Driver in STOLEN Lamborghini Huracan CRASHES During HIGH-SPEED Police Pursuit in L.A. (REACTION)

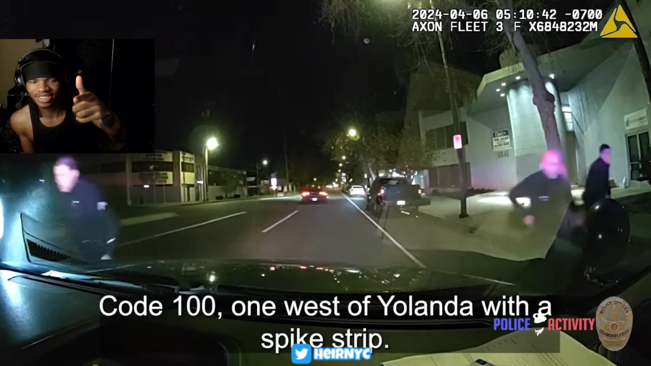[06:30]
I want to see that dumbass thing. That makes me sick. Oh. Damn, they out there, that motherfucker. Yep.
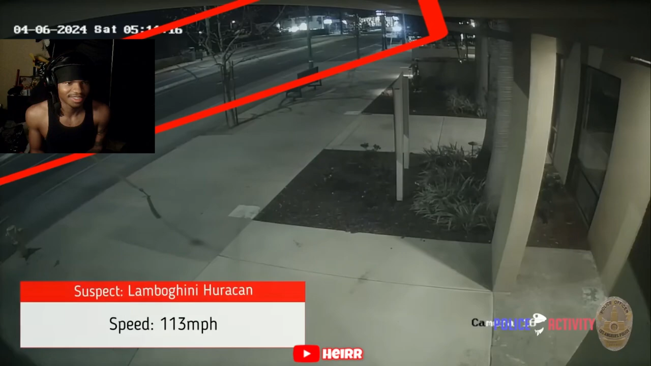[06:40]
Uh-oh. Shut up, Jay. 113? And... Oh, that crash got to be nasty.
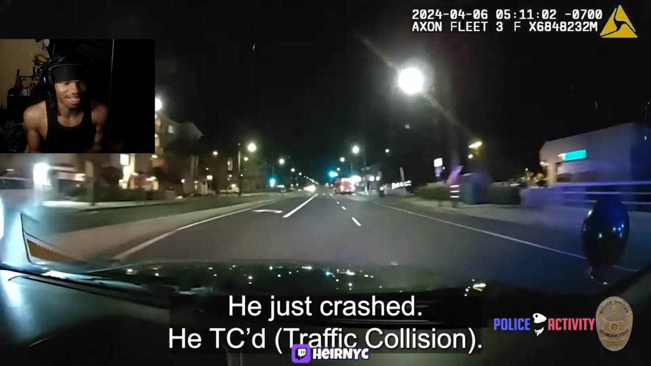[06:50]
STC, Sherman Way, and Ben Alden. He already...